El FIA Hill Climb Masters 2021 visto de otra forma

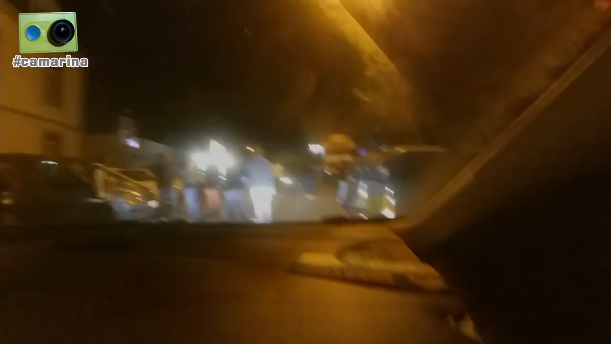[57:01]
Este es el ambiente que hay aquí en la curva del hotel de Falperra de toda la vida.
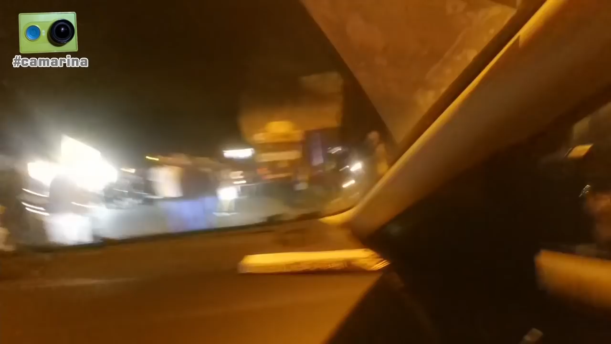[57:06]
Y aquí hubo un accidente, por lo visto. Sí.
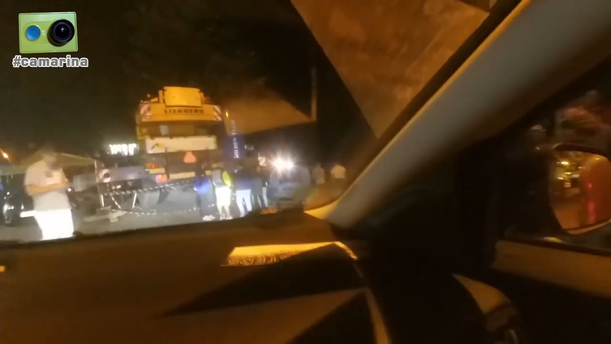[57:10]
Y ahora tengo que salir por aquí. Aquí a la derecha, sí. Vamos a salir, mira cómo está esto de gente. Si hay más gente que en la carrera. Parece mentira. Hay un guardiña ahí.